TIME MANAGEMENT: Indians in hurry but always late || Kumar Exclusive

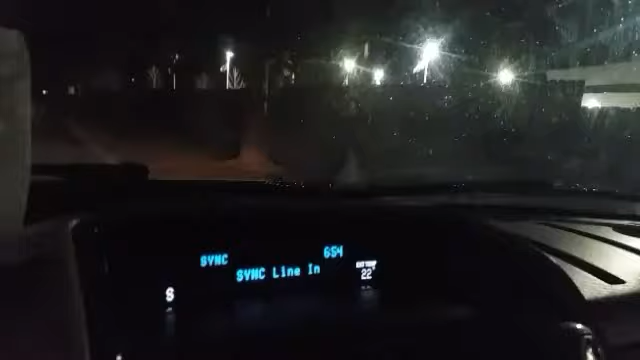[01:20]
short 654 really the bus comes there yeah
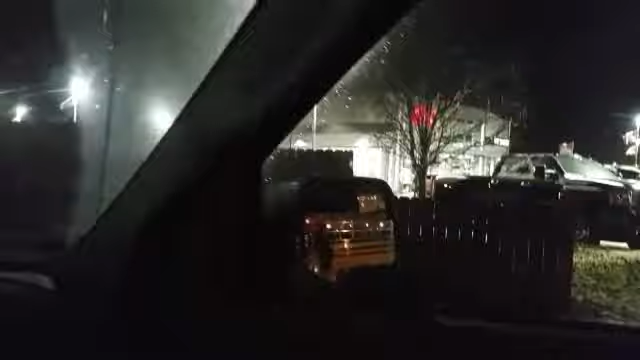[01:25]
that is the time management man short
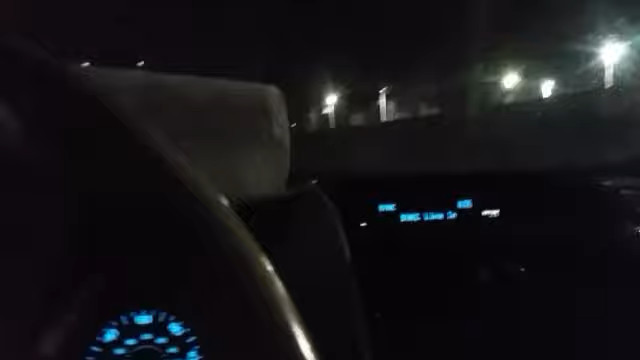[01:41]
and if you think Kumar is generalizing kindly don't watch my videos and here Indians means our generations our corrupted generations who entrenched into